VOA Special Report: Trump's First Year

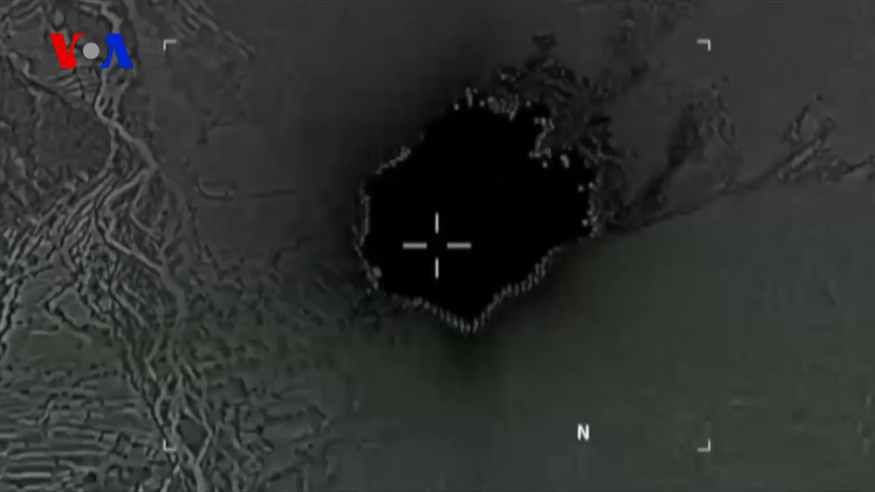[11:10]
Dropping its largest non-nuclear bomb on a key Islamic State cave and tunnel complex in Afghanistan.
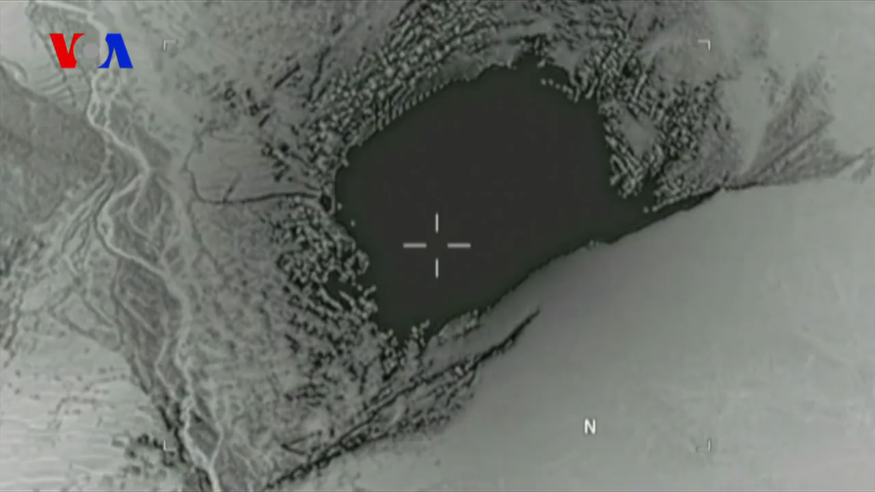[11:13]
By July, Islamic State's self-declared caliphate was in tatters.